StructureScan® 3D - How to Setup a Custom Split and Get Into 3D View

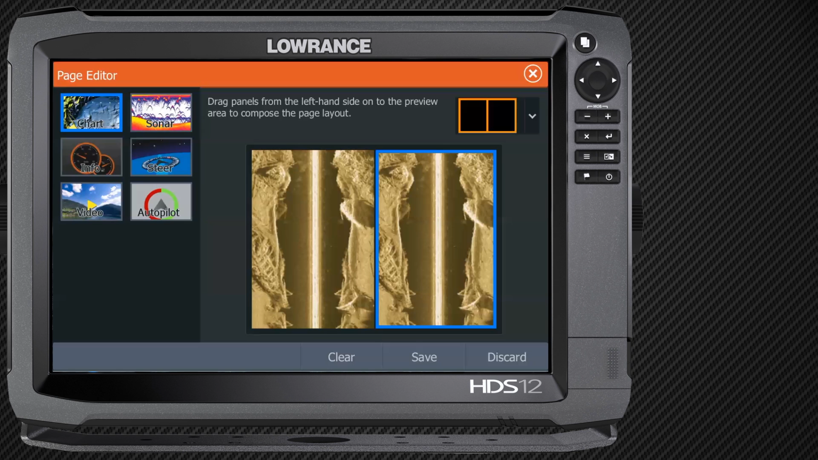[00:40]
That's just how I prefer it.
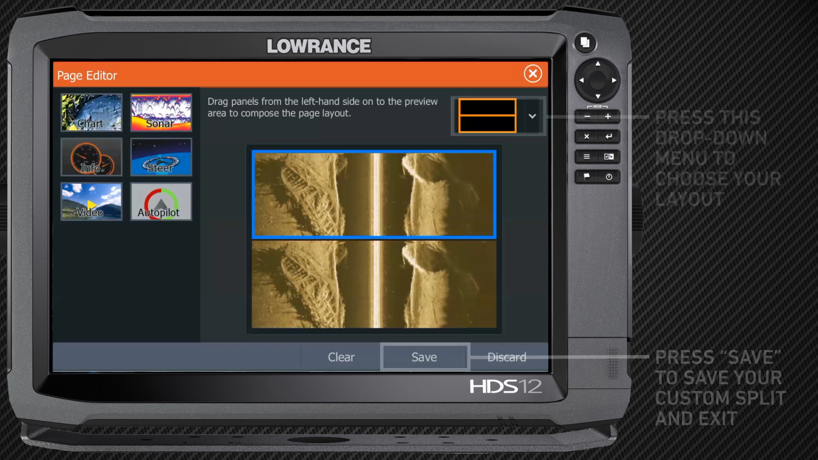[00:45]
I'm going to hit save right there and now I've got structure on top, structure on bottom.
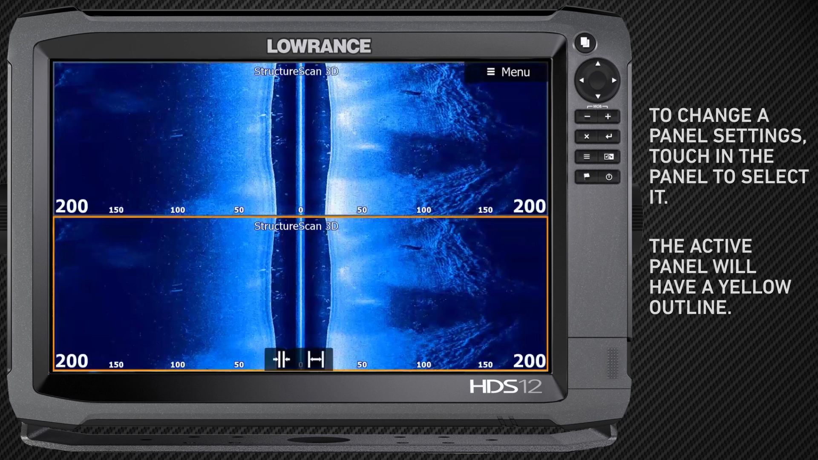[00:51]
So to get my 3D, I'm going to click right here on that screen, make sure it's highlighted. I'm going to hit menu and I got to clear my cursor out.
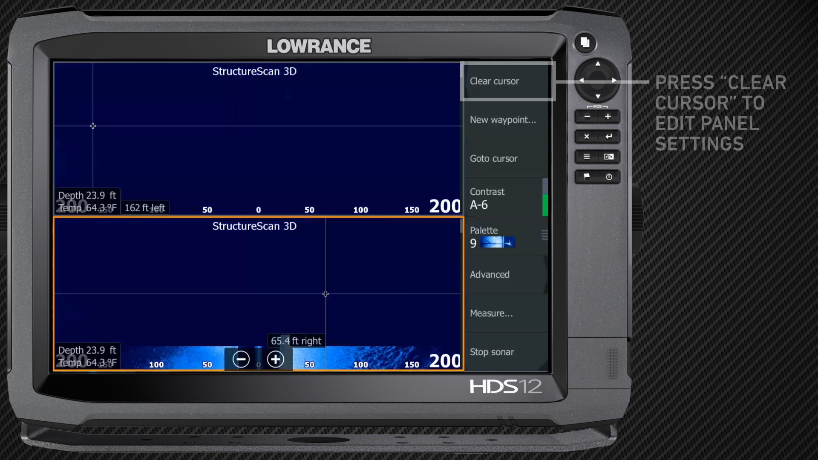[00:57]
On screen: depth 23.9 ft, water 64.3°F
I'm going to hit menu and I've got 3D right there and it turns on my 3D and I'm ready to go.
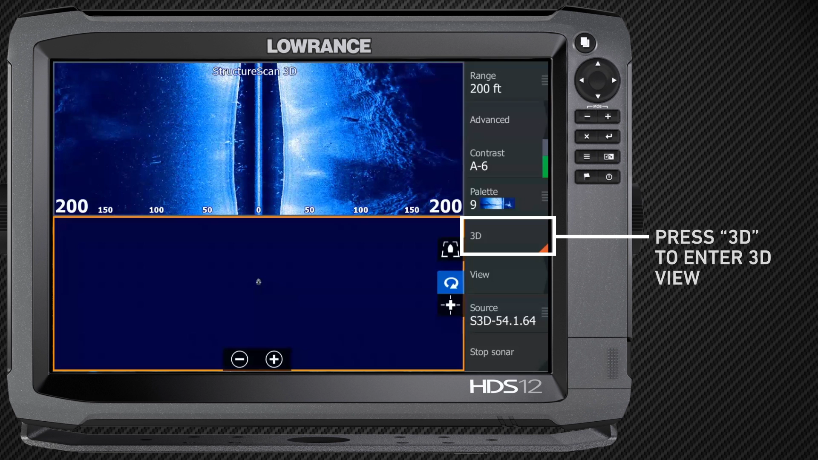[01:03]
The further I've got it looking side to side, the bigger the picture that 3D is going to make. So always keep that in mind. If I've got my top screen tucked in real tight, you know,
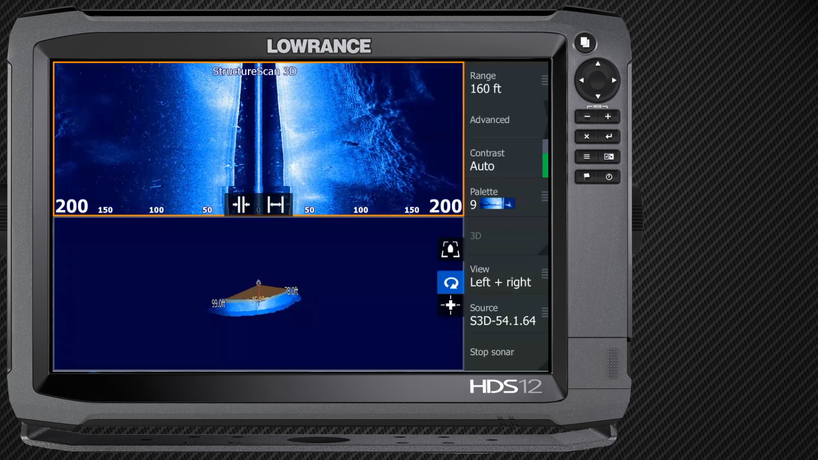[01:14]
say at 60 feet, my bottom 3D is not going to be looking as far.
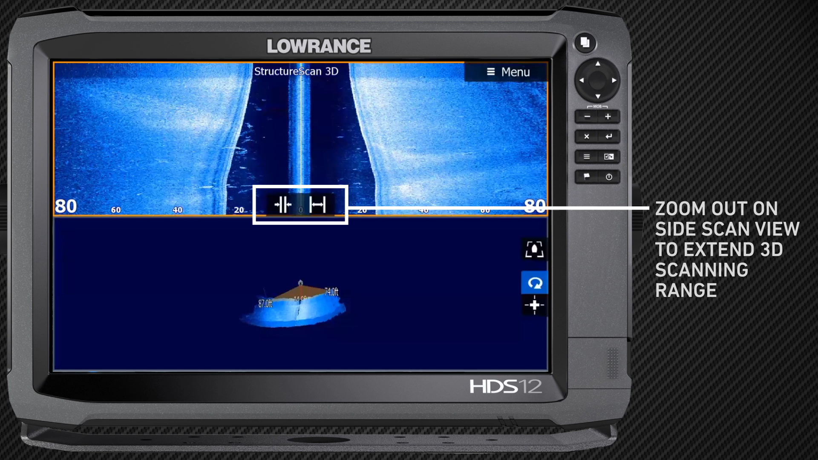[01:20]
So with these new structure scans, you can look a lot, lot further than we've ever been able to before. Go ahead and run it on out there, 140, 180, 60, you know, 200, whatever it is. And that's really going to help you get that structure on the bottom, the 3D portion, even better.